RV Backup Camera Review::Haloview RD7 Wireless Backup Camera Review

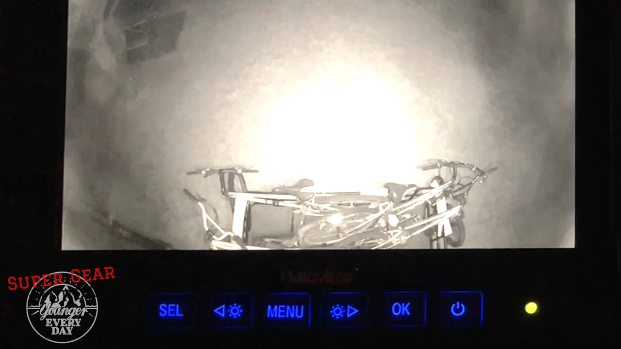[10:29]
I really like the buttons that light up. When you get too much light,
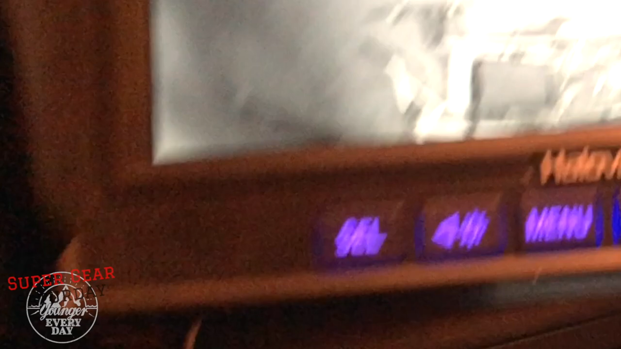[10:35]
that display will actually turn off, which is pretty cool. And then if we go back up here, they're back on.
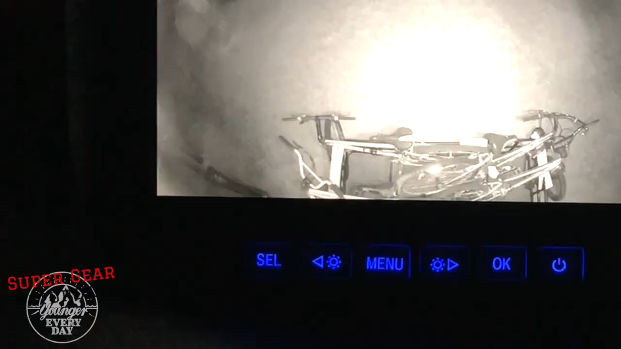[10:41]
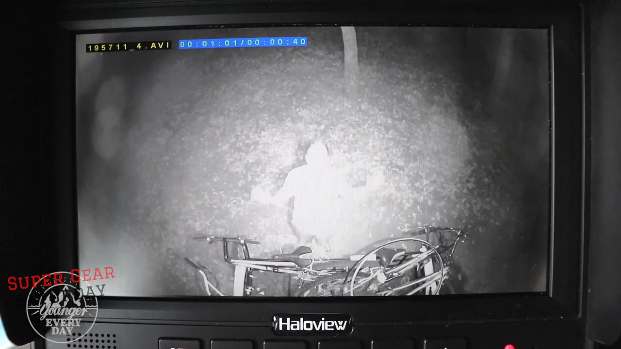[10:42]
I wanted to show you that it has infrared night vision,
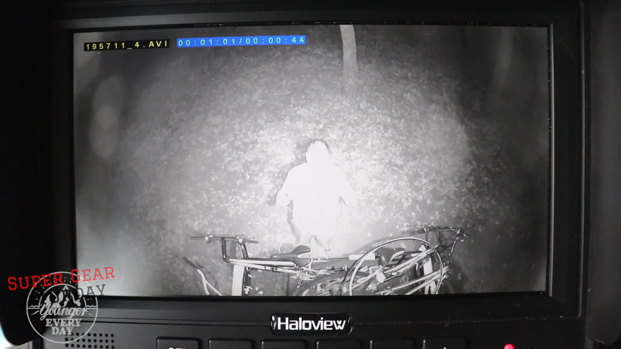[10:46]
so you can see people around your trailer when you're parked in an RV park, and you can see vehicles or people approaching while you're driving down the highway or stopping at gas.
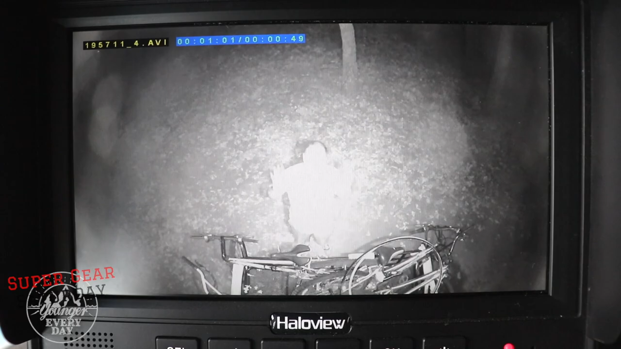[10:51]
So that's my review of the Halo View range dominator system. Now I want to know, do you have a backup camera on your rig?